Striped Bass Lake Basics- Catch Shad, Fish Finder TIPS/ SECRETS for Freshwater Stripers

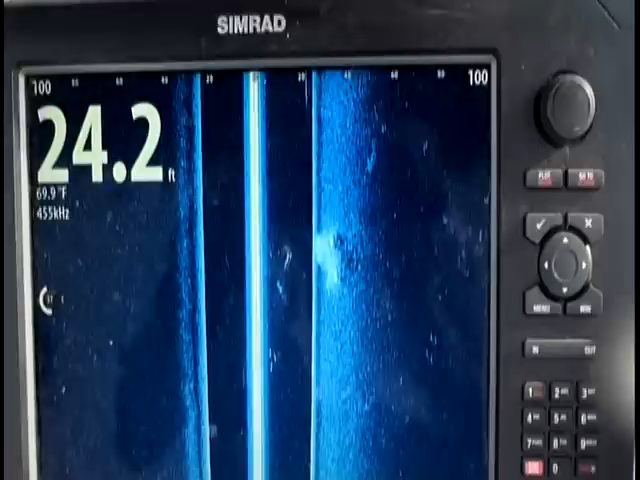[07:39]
On screen: depth 24.2 ft, water 69.9°F
All right, quiet. All right, here's a good example. Coming across the mouth of a bay again.
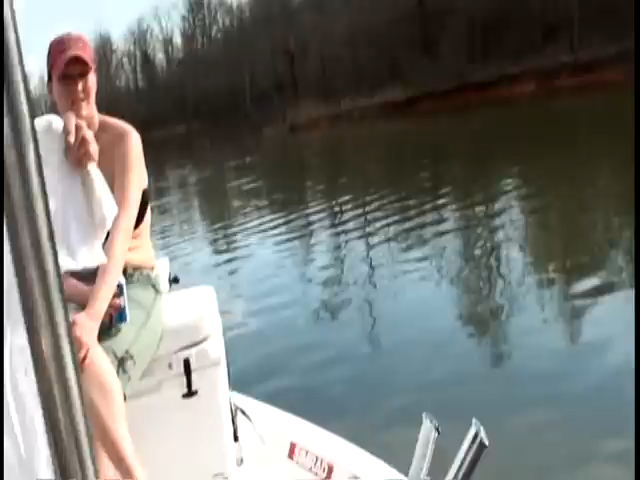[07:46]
There's a point there, and you can see off to our right,
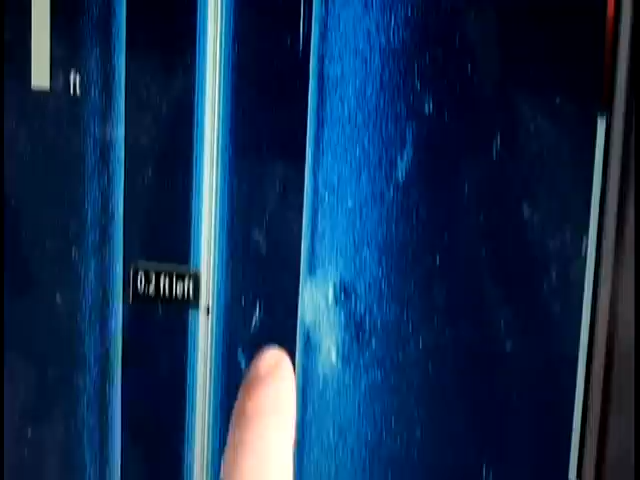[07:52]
about 20 feet off to our right, marking several fish there,
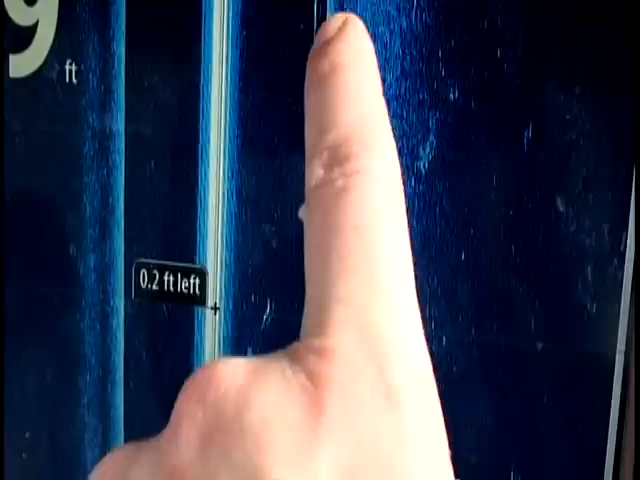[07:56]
one fish there, a couple of schools of bait, and here you see a big school of bait with two larger marks in it,
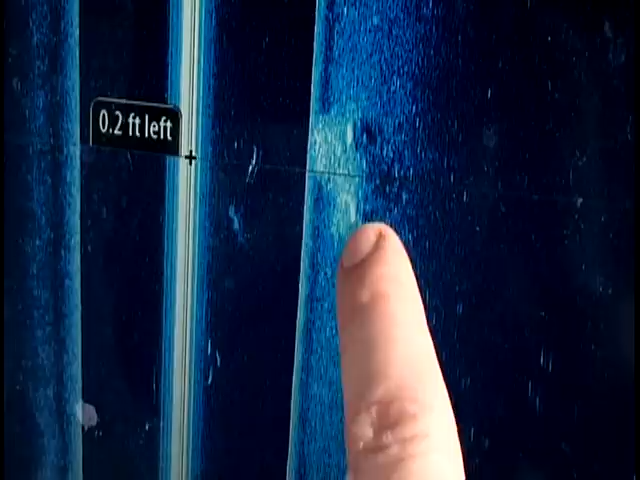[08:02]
and we know that's off to our right,